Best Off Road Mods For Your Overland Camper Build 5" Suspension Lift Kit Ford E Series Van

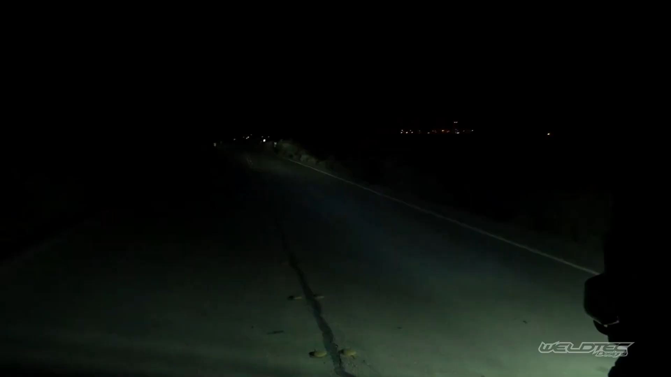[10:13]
What that HID is going to do is it's going to give you a ton of light really far out. That's the key to that.
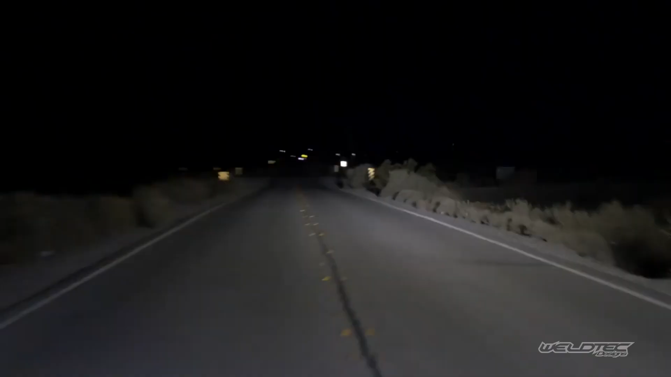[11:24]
I'm driving on a dark stretch of highway.